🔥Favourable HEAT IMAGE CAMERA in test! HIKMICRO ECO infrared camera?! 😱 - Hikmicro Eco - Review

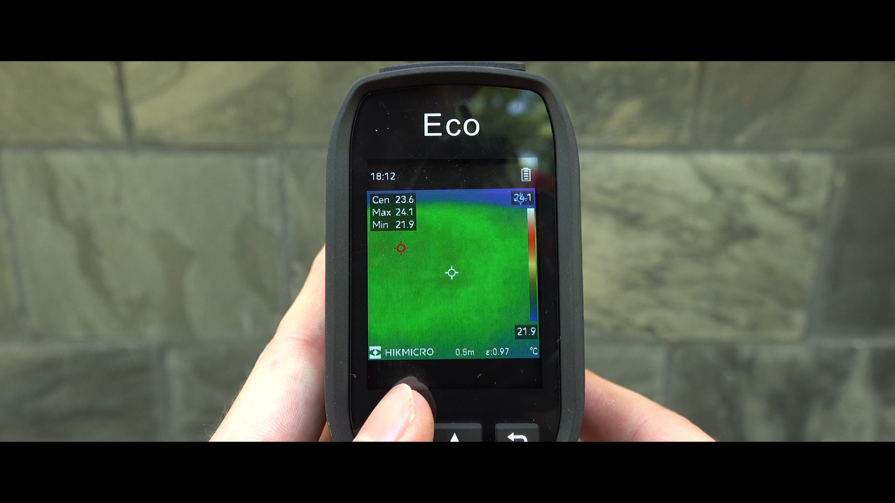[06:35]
On screen: max 24.1°C, min 21.9°C, scale top 24.1°C, scale bottom 21.9°C
Similar to the Mini 2, the Hike Micro also has a field of view of 50 by 50 degrees.
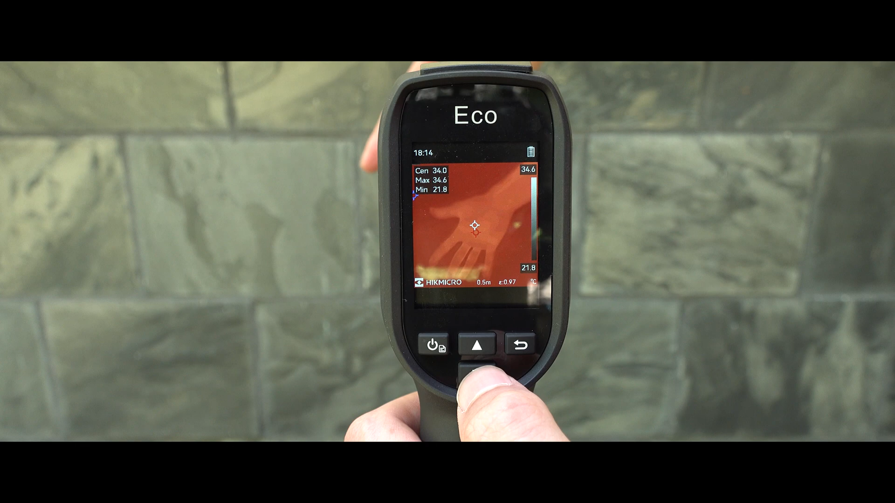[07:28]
One might assume that the images or image quality would be only half as good as the Mini 2 due to the lower resolution.
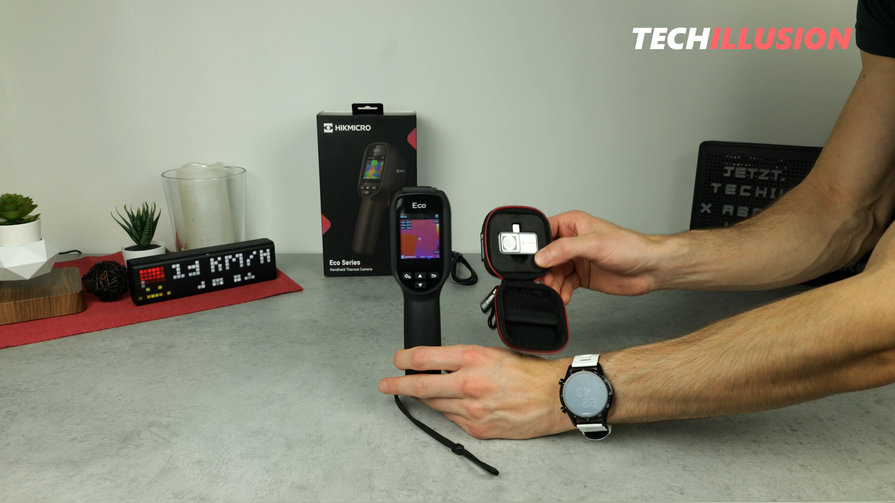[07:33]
However, that's not entirely the case. The Eco employs built-in software optimization that enhances the resolution from 96 by 96 pixels to
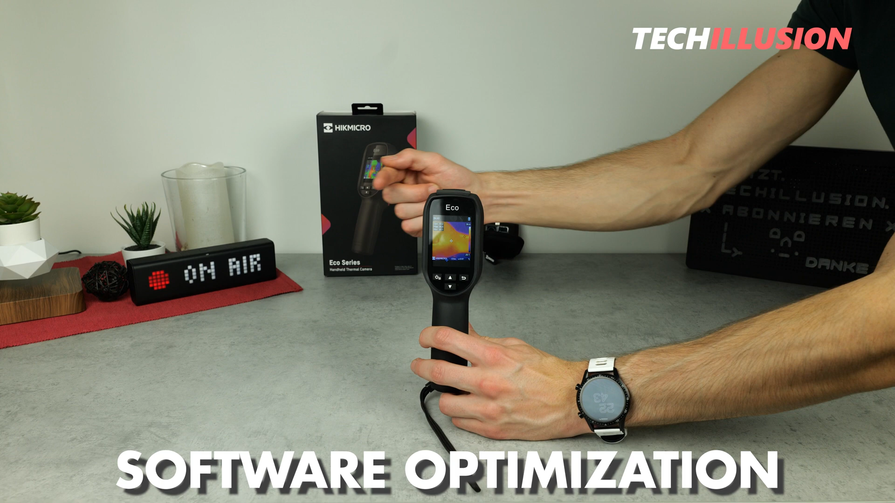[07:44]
an effective 240 by 240 pixels after optimization. Hike Micro calls this Super ER, and it's automatically applied to the live feed on the display as well as the recordings made with this device. By the way, the camera has a frame rate of 25 Hz. This, like the Mini 2, provides a smooth image resolution and practice for real observation and monitoring.
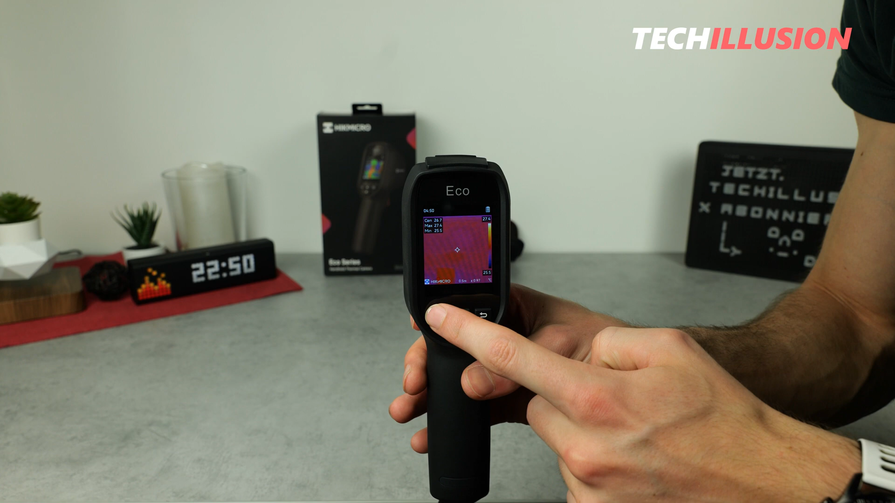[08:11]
In the settings, it's possible to deactivate the so-called Super Resolution or Super ER function. By default, this function is enabled.
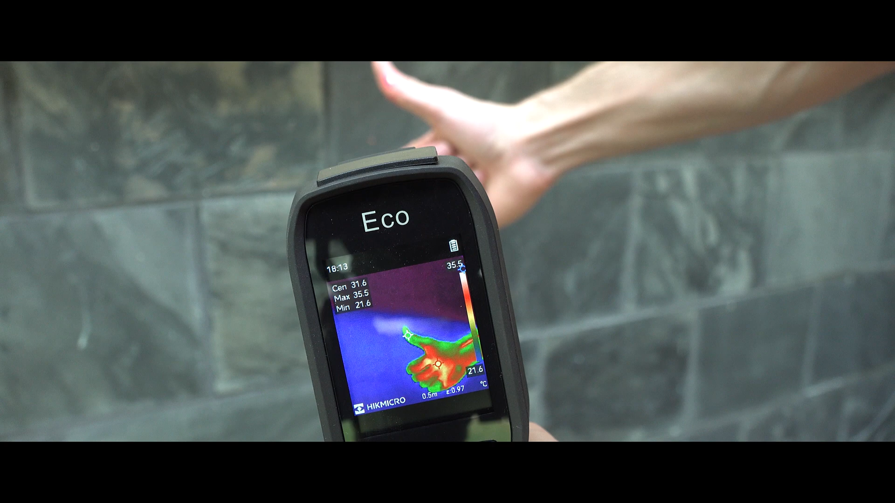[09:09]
On screen: max 35.5°C, min 21.6°C, scale top 35.5°C, scale bottom 21.6°C
This functionality works exceptionally well.
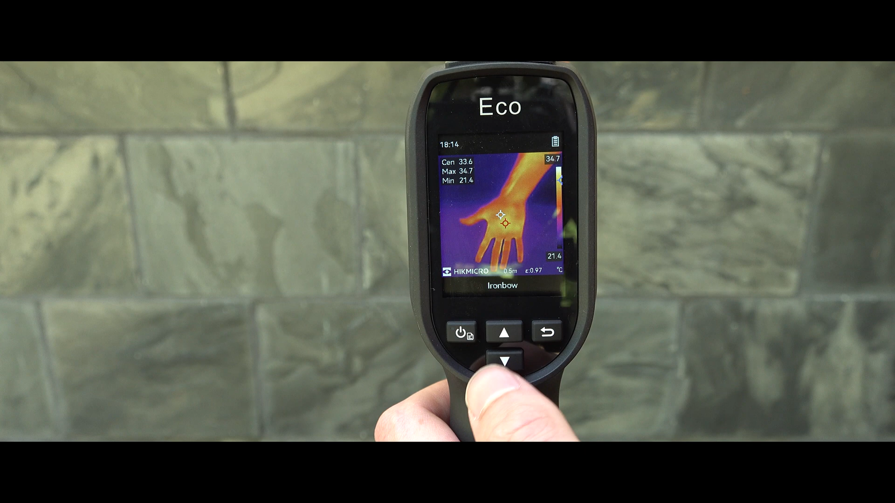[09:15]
On screen: scale top 34.7°C, scale bottom 21.4°C
As mentioned earlier, with a frame rate of 25 Hz, the images are smoothly displayed on the screen.
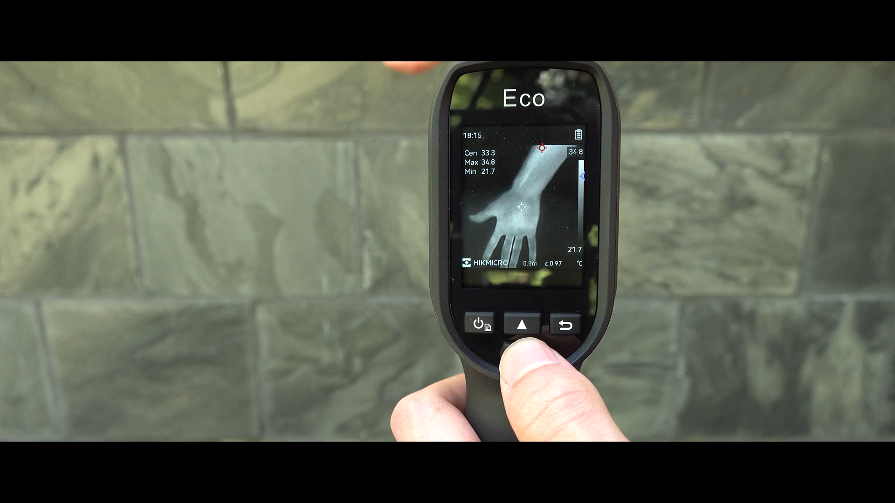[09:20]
The device is equipped with a 4GB storage, and since the images aren't very large,
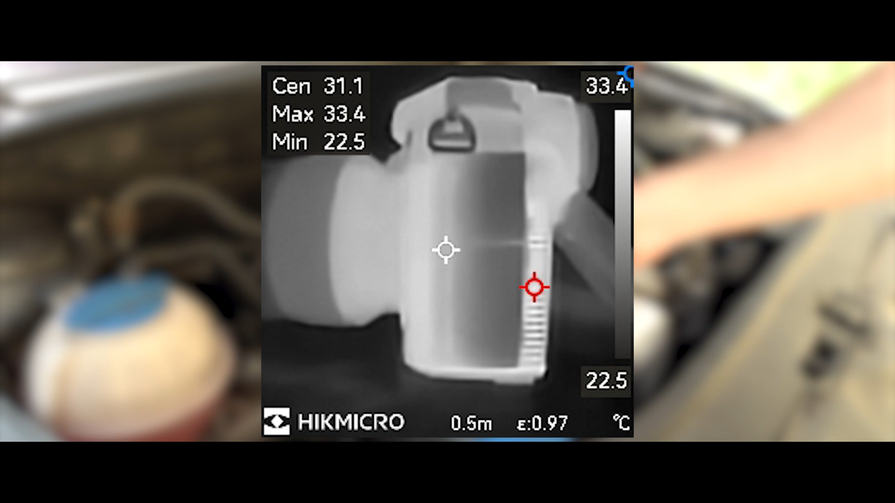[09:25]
On screen: spot 31.1°C, max 33.4°C, min 22.5°C, scale top 33.4°C, scale bottom 22.5°C
you can take thousands of pictures before the storage fills up. The battery depletes first.
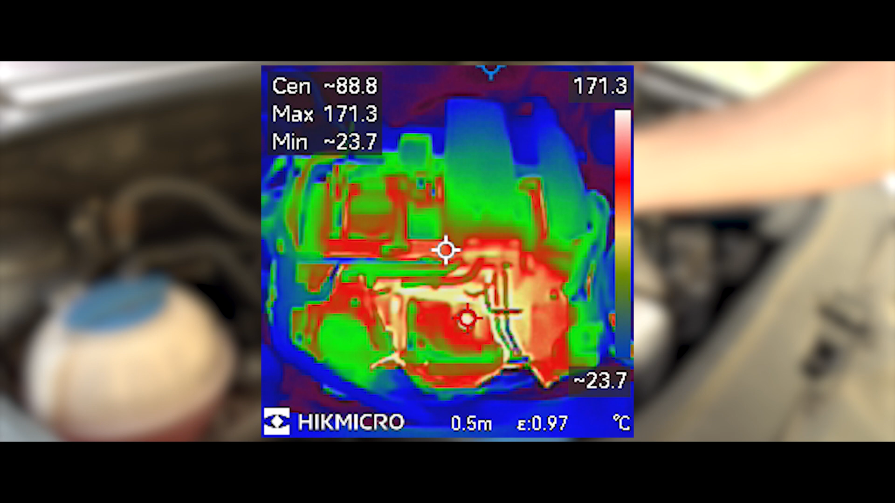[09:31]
On screen: max 171.3°C, min 23.7°C, scale top 171.3°C, scale bottom 23.7°C
The device has a built-in battery with a capacity of 3350 mAh.
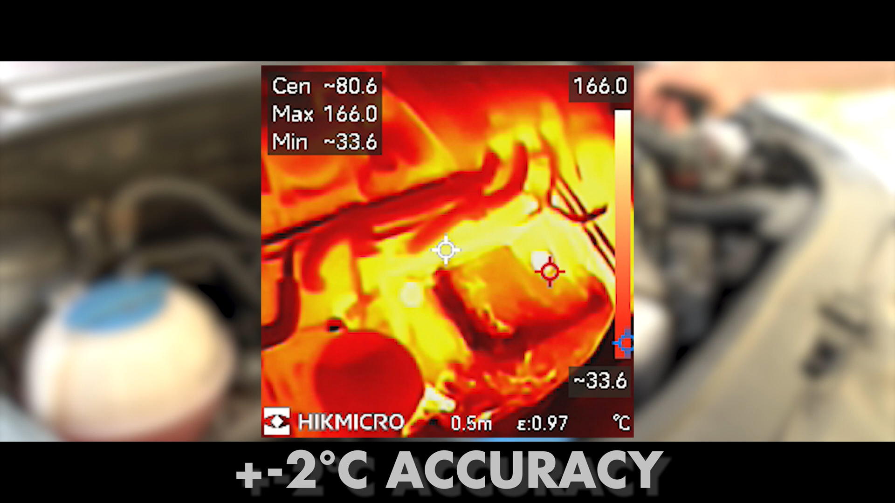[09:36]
On screen: max 166.0°C, scale top 166.0°C
In practice, this allows the device to operate continuously for about 6 hours.
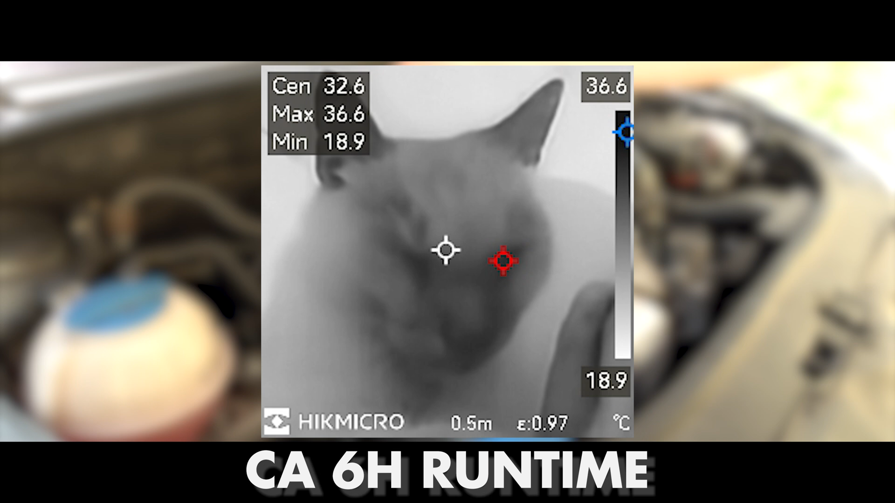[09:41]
On screen: max 36.6°C, min 18.9°C, scale top 36.6°C, scale bottom 18.9°C
The current battery status is indicated by a small symbol in the top right corner,
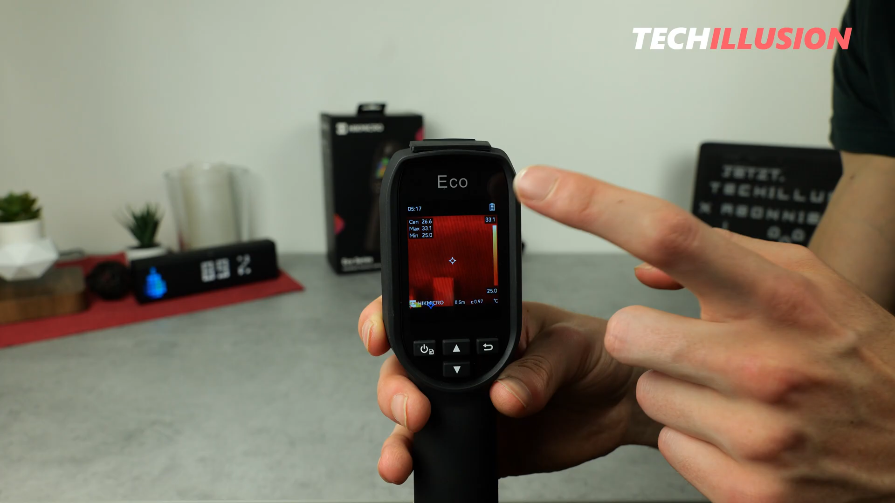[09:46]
On screen: max 33.1°C, min 25.0°C, scale top 33.1°C
and the device can be charged or data can be transferred through a USB Type-C port on the top.